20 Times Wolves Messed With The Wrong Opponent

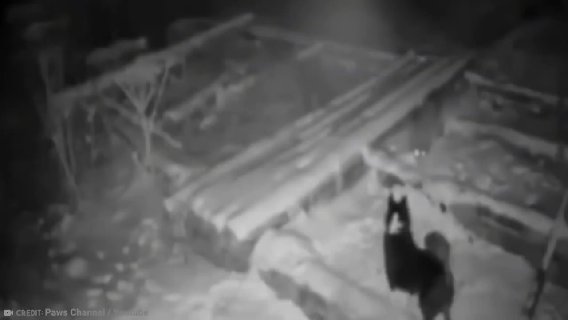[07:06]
Let's have a look at what we've got on these two big canines.
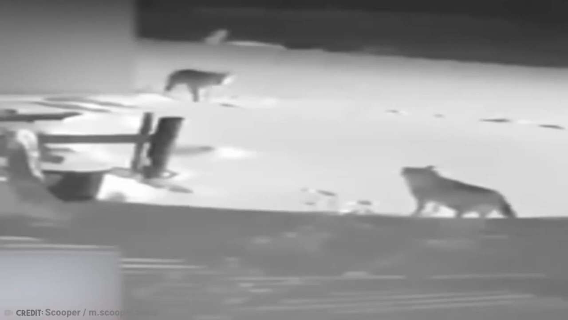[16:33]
The Kangol dog attacked the wolf and was able to liberate its comrade from the wolf's lethal jaw. The Kangol is the most well-known of the Turkish sheepdog breeds.